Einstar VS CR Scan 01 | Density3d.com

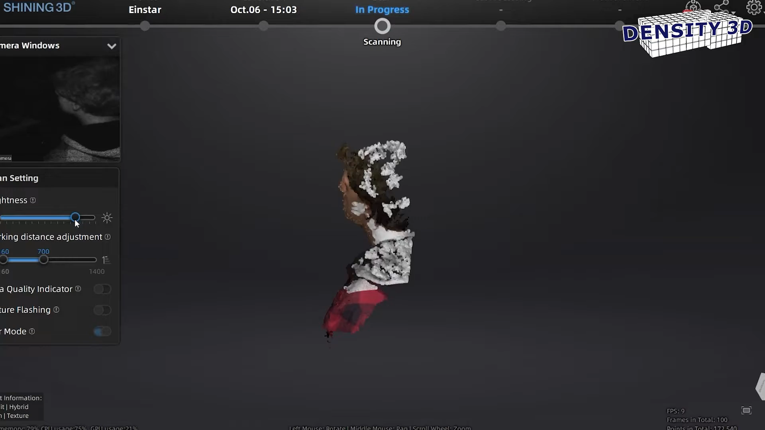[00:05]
The IonStar is Shining 3D's newest 3D scanner, bringing professional scanning to the budget market.
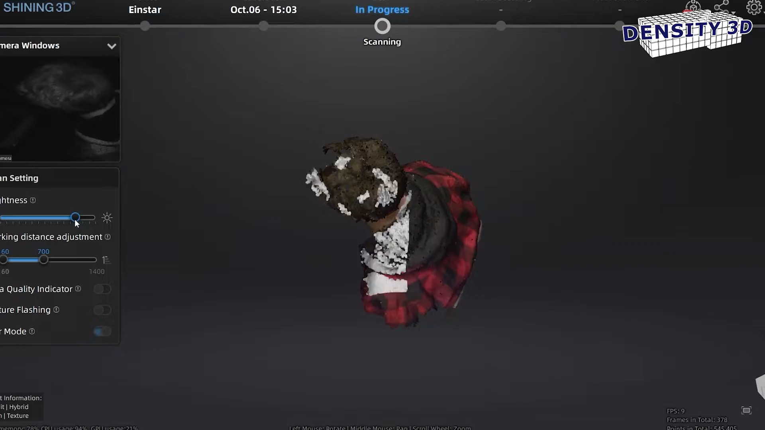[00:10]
But how does it stack up against other scanners in the budget category? Today we're going to look at a similar scanner, the closest thing to a direct competitor that the IonStar has.
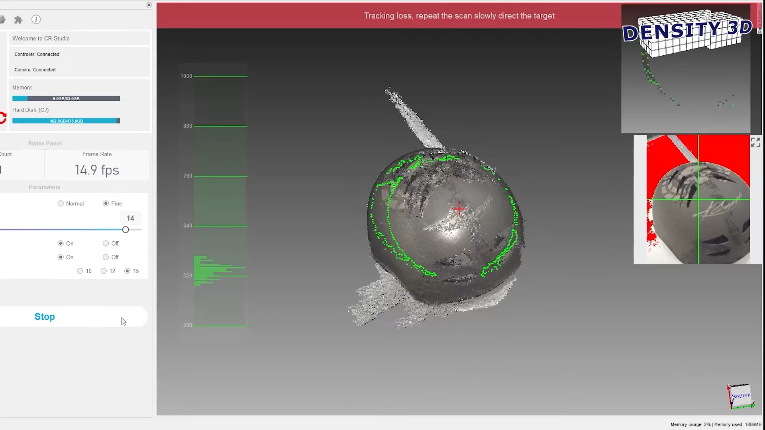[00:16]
Today we're going to look at Creality's CR-Scan01,
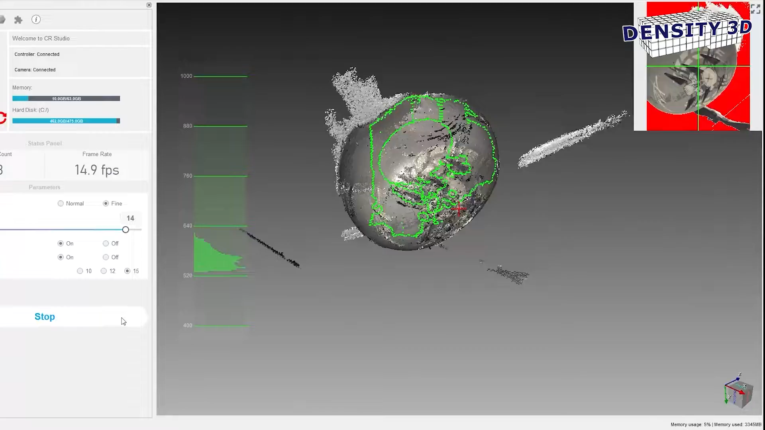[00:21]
a $700 scanner with some impressive capabilities that will give the IonStar a run for its money. The CR-Scan01 is about $250 less, and that's a big difference in this category.
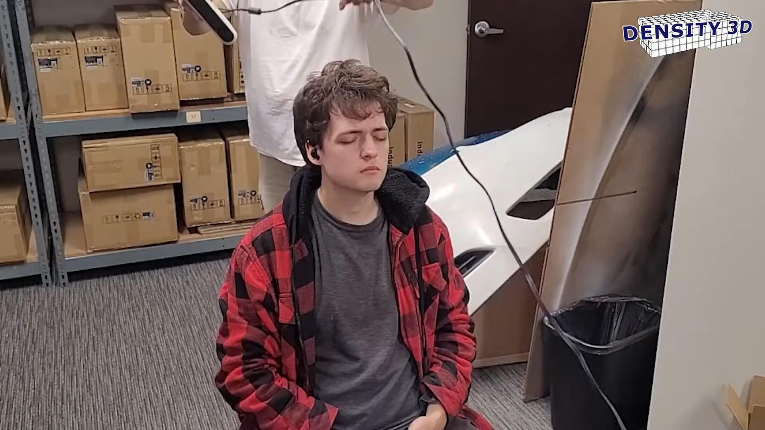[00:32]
So the big question is, what does IonStar do to justify the extra dough?
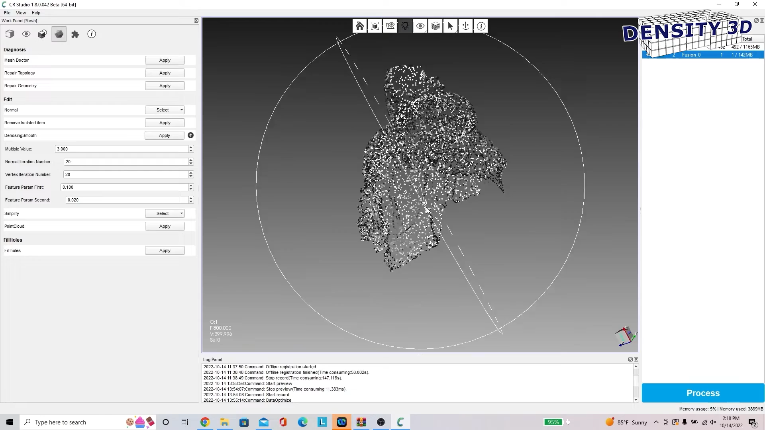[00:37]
Well, in terms of specs, the IonStar definitely has the upper hand.
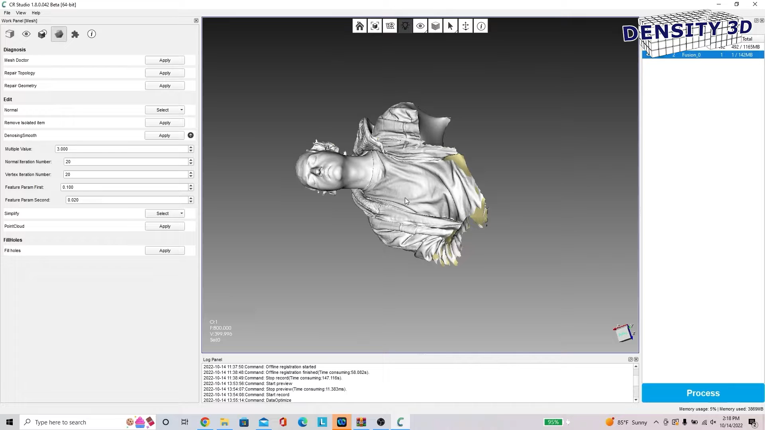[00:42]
For my testing, it seems that the IonStar has a little over twice the accuracy, that's 0.045mm to Creality 0.1mm.
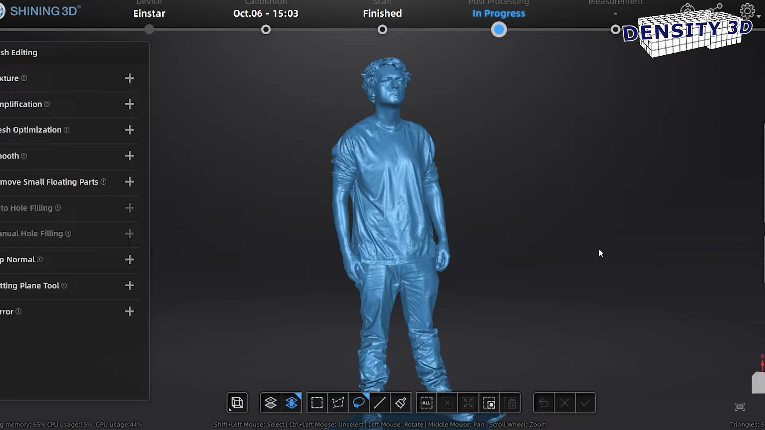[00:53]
To be fair, accuracy isn't extremely important for the applications these scanners are meant for, and 0.1mm is fine.
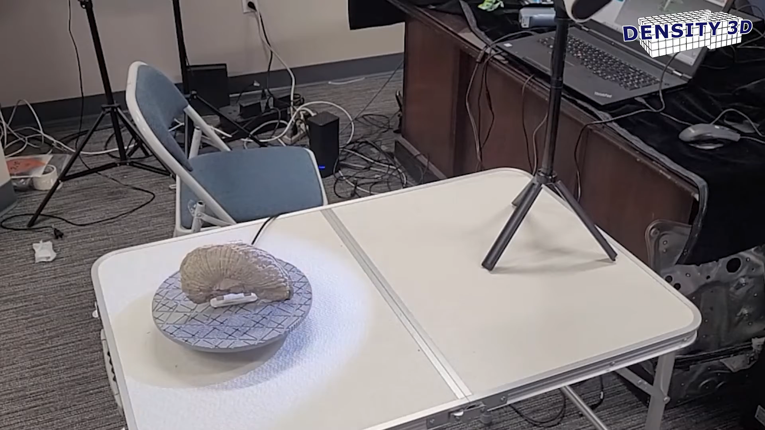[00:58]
For resolution, these scanners are actually using different methods of measuring resolution. IonStar has a point distance of up to 0.1mm,
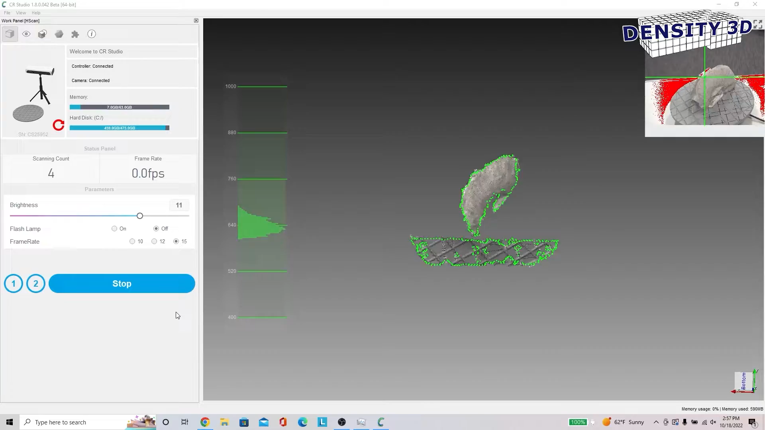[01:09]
and the CR-Scan01 has a spatial resolution of 0.5mm.
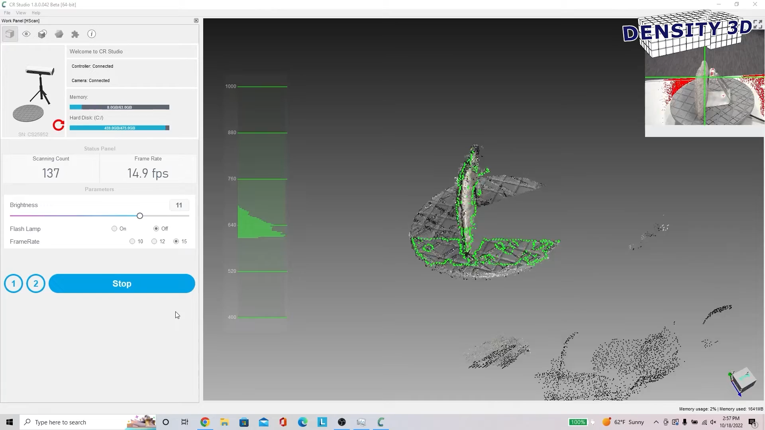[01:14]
If you aren't super familiar with these terms, basically it means that the IonStar has the potential to capture much more fine detail.
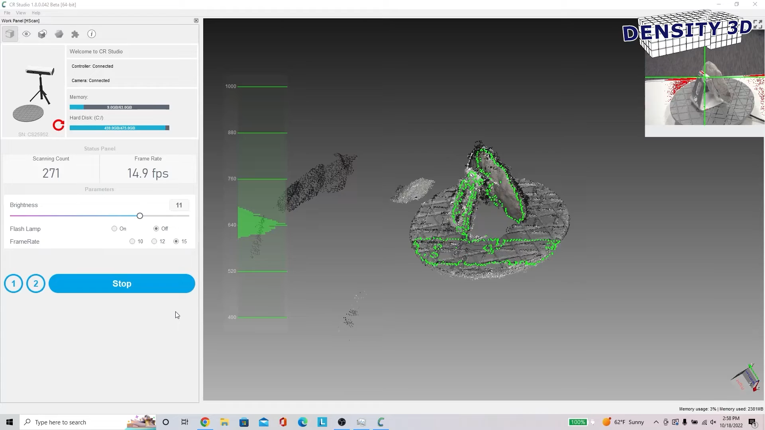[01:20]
Potential being the key word here, as point distance doesn't necessarily measure point density.
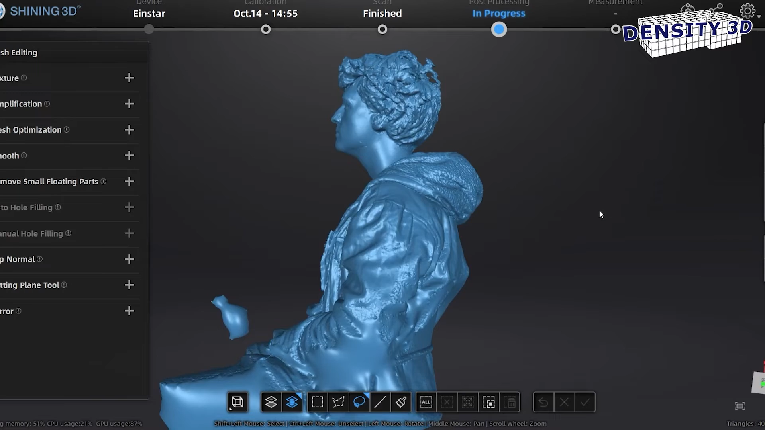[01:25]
But ambiguity has no place in a comparison video, so let's look at the scan results.
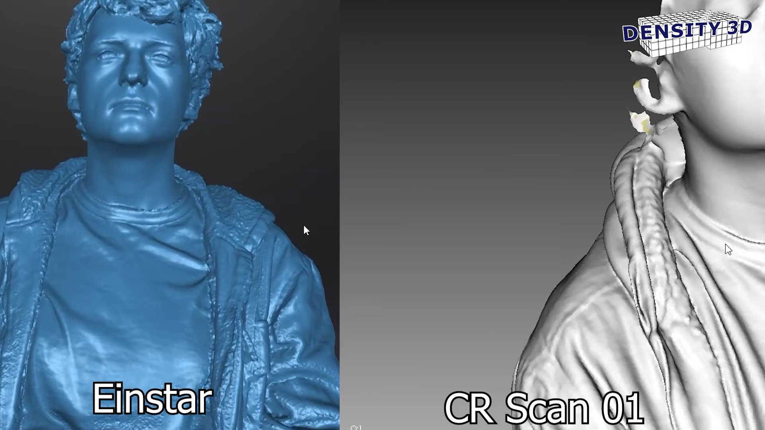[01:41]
While Creality software has many of the same features, its user experience is lacking in some aspects.
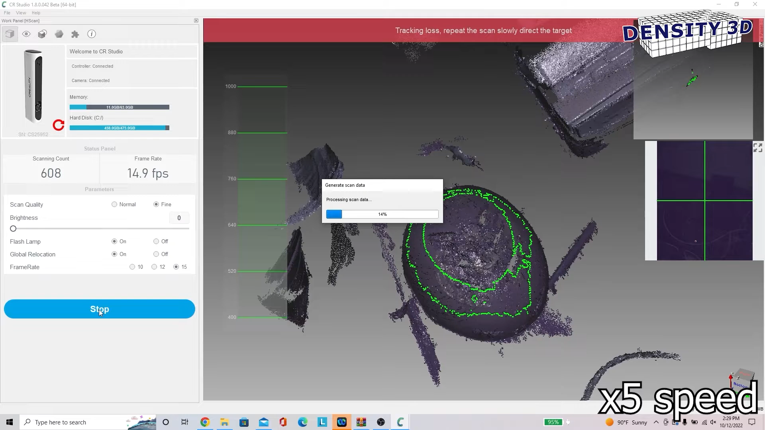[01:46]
Long processing times after each scan make it very inconvenient and time-consuming if you need to reposition your object a lot.
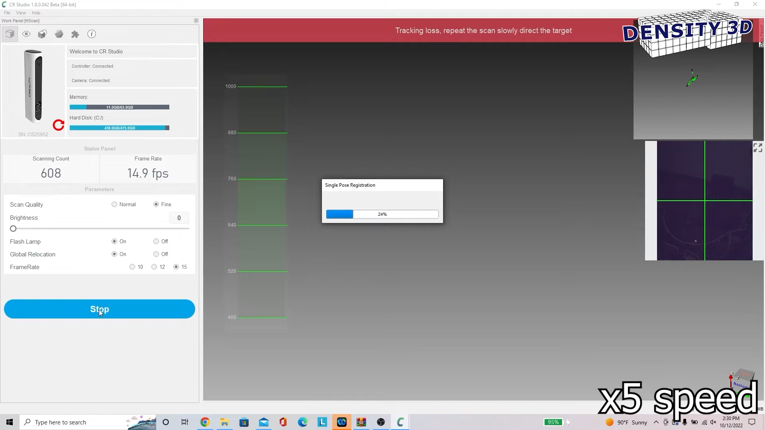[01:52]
The data editing tools are also inferior, but still present and usable, which is more than I can say about a lot of other companies' scanner software, which usually requires you to use external software.
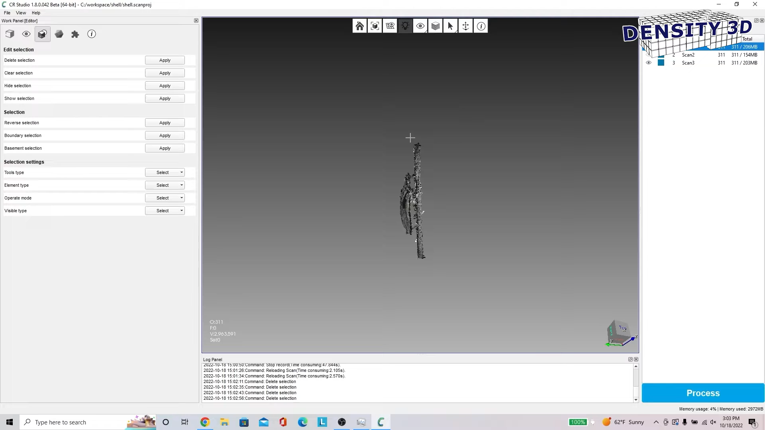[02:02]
There are no buttons on the CR-Scan01, so when using as a handheld scanner,
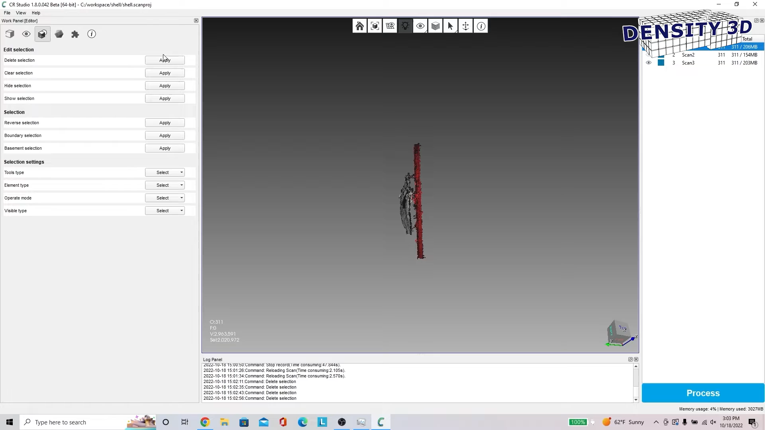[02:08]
adjusting brightness and stopping and starting scans isn't as convenient,
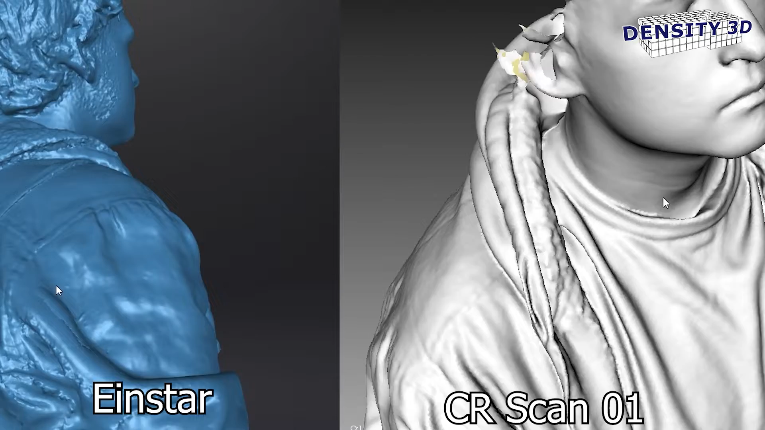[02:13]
which can be a real pain when your object has areas that need different brightness settings.
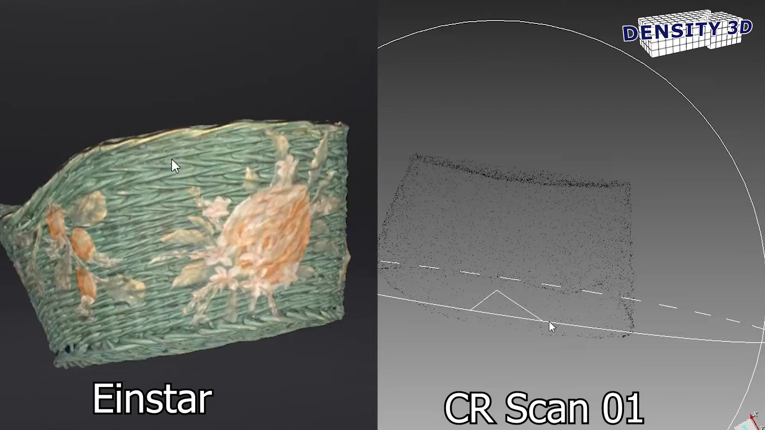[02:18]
Which is important because the CR-Scan01 seems to be very picky about its brightness.
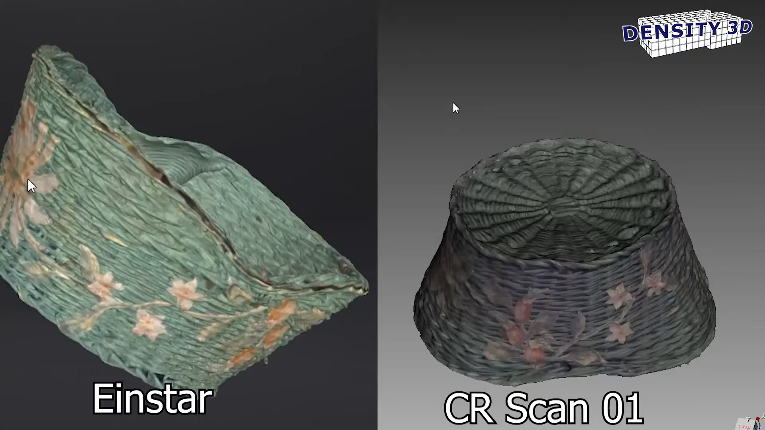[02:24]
If it's not perfect, the texture will be very discolored and the tracking will be very bad, whereas shining seems to be a little bit more forgiving.
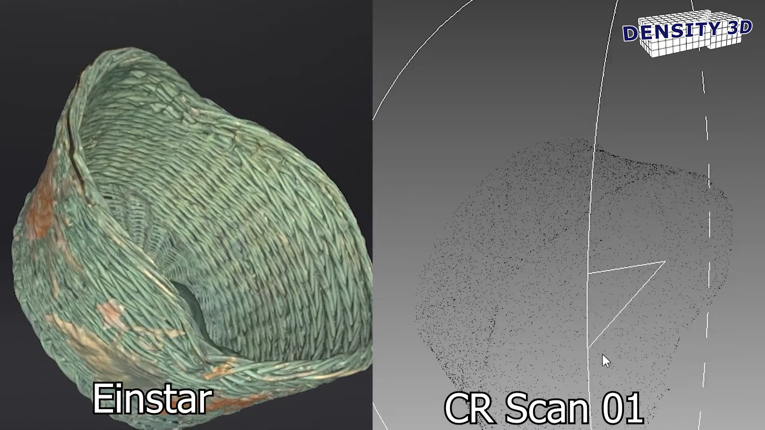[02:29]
The shortness of the scanner cable paired with the further distance
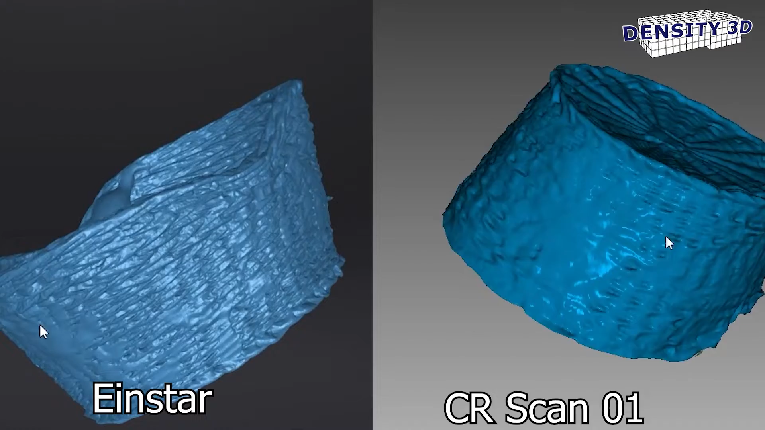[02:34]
requirement for scans makes some situations with the CR-Scan01 awkward.
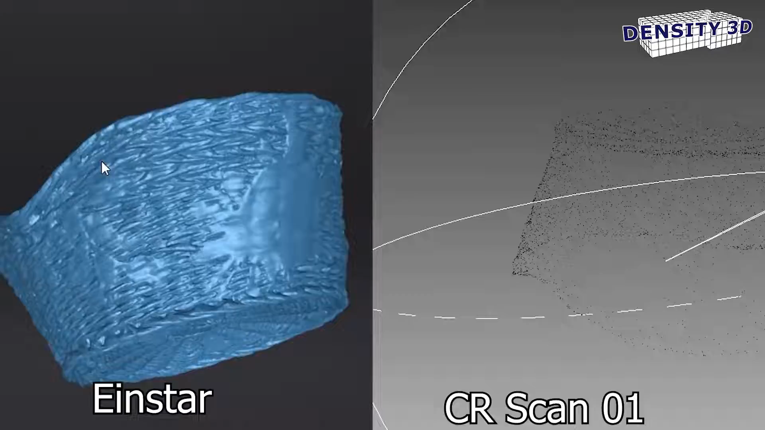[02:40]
However, if everything is set up ideally, the scanning is actually just as smooth and swift as the Einstar.
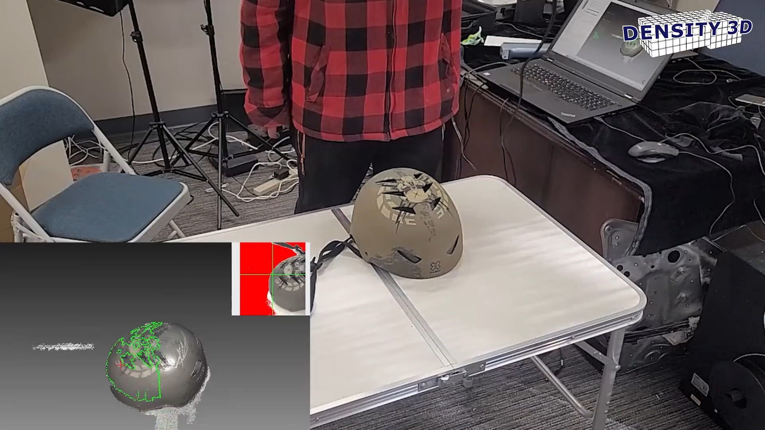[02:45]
One point I have to give to the CR-Scan01 is that it doesn't require regular calibration, which is nice,
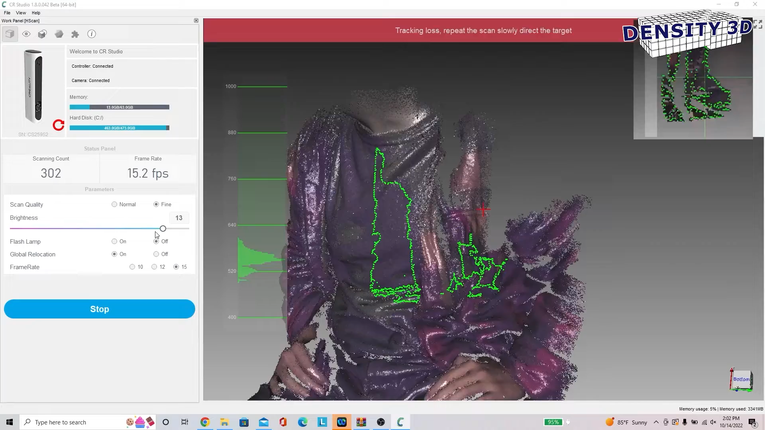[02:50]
but sometimes it seems like shining has thought of everything, and the result is an easy to use and more refined product.
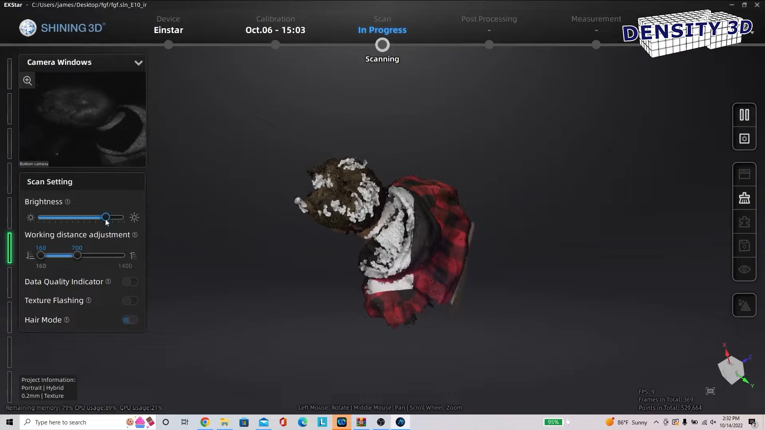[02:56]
Whereas the CR-Scan01 sometimes seems like it was designed as a tabletop scanner first,
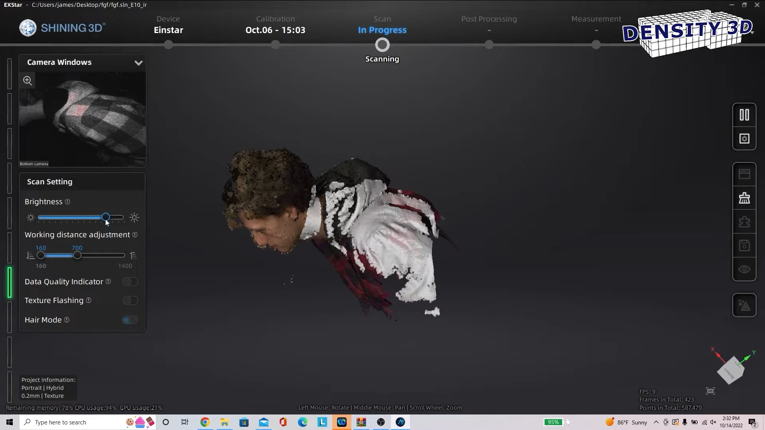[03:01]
and the handheld scanning is just an extra feature.